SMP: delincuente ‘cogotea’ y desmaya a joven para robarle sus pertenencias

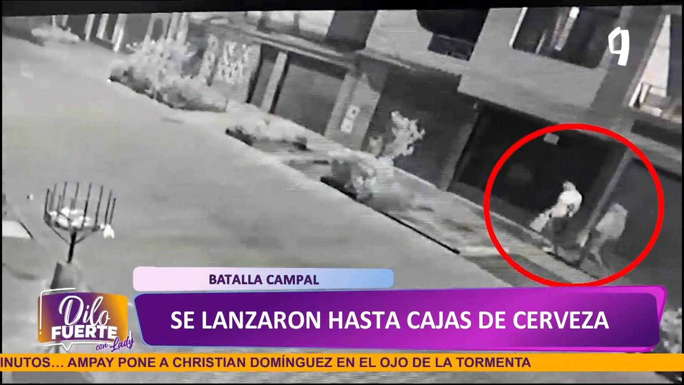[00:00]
...y asaltado en el distrito de San Martín de Porres. Este joven se dirigía a su casa por la cuadra 2 del Girón, Nápoles, en el distrito de San Martín de Porres,